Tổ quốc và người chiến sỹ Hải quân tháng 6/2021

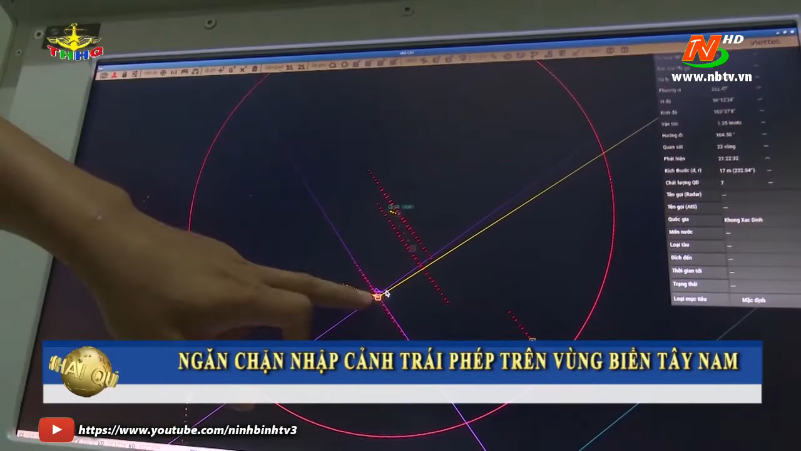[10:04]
vùng 5 Hải quân hiện đang duy trì quan sát 24 trên 24 tại các trạm radar.
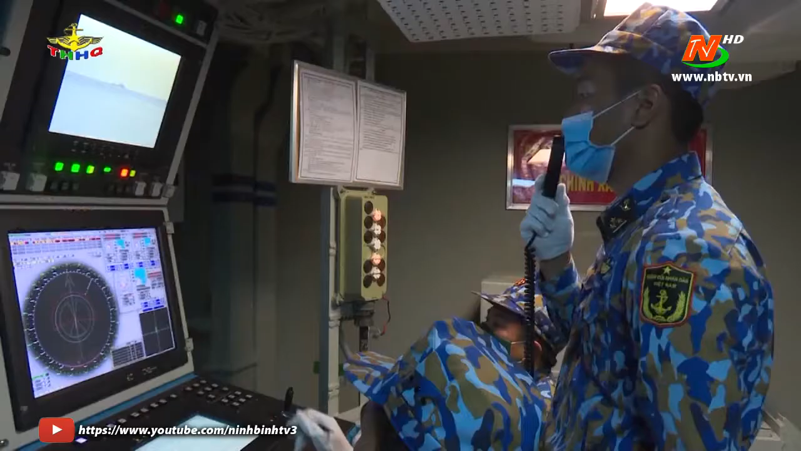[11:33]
năng lực chỉ huy của cán bộ tàu,
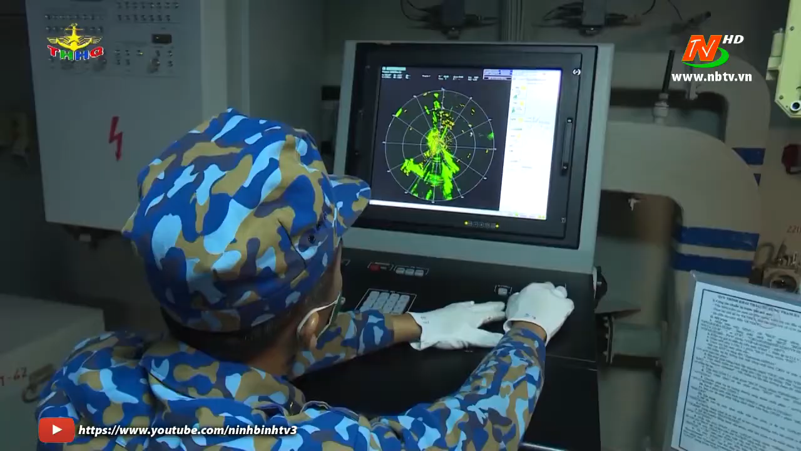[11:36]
ngành, trình độ thao tác của các xã thủ, kỹ bắn pháo và trắc thủ radar.